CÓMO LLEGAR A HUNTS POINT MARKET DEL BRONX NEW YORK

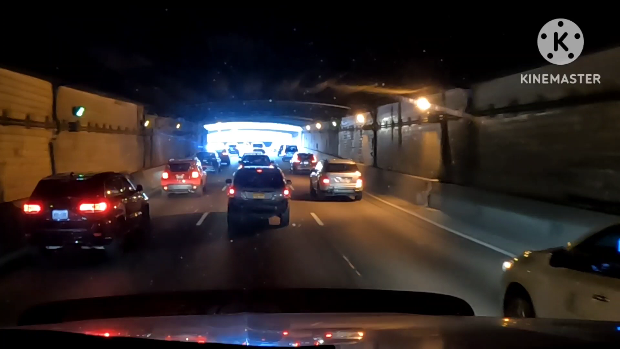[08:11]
diferente altura, ¿no? Normalmente cuando uno pasa este tipo de puentes, a la madre, cuando pasa uno este tipo de puentes, tienes que intentar ir en el medio.